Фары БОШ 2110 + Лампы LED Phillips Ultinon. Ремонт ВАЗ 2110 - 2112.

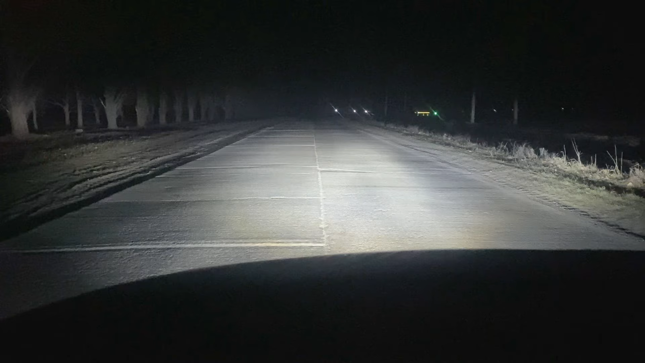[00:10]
Вот такой вот у меня весь получается в куче свет. Красотища! Здарова, народ! Пока у нас мега морозы, то снимаю с нестандартного места.